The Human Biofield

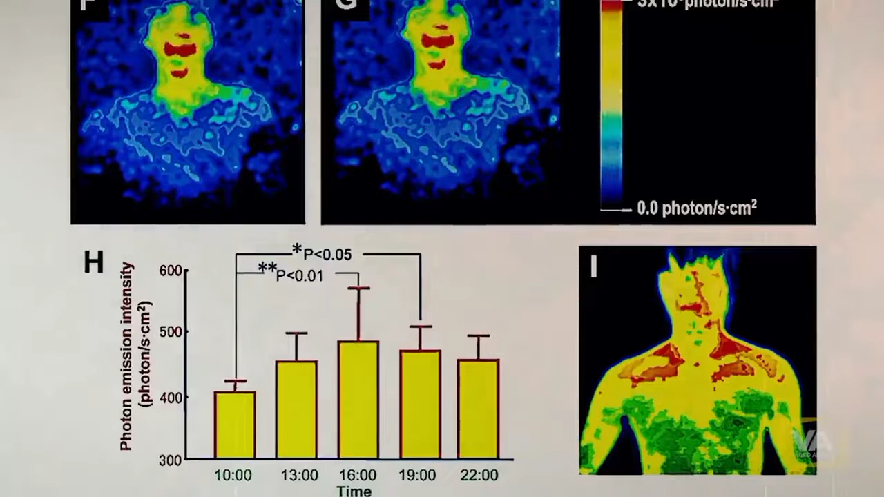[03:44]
What's really interesting about this study is that they discovered these light emissions appear to be linked to your body clock and the rhythmic fluctuations of your metabolism over the course of the day.